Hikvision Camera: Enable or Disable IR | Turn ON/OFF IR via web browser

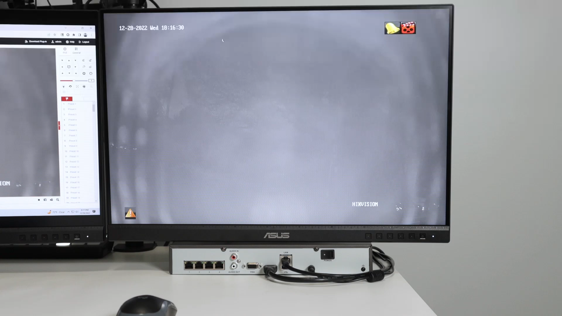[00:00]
Hello, welcome to my channel. Let's talk today about HikeVision camera, how it can enable and disable the infrared. As you can see, the IR is enabled, my camera is closed to the window, so it reflects back to the lens that I have this bad image. Okay. So in your case, if you want to enable, I have the solution here. If you want to disable, I have the solution here as well. Okay. So basically here, I'm connecting my camera to the NVR, and this is the image from the camera through the NVR.
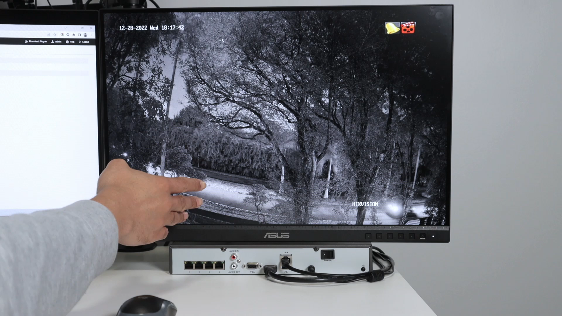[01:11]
It's not using the infrared anymore. So I just have the black image, black and white image image, because it's night, right? But the infrared is not working anymore. Okay.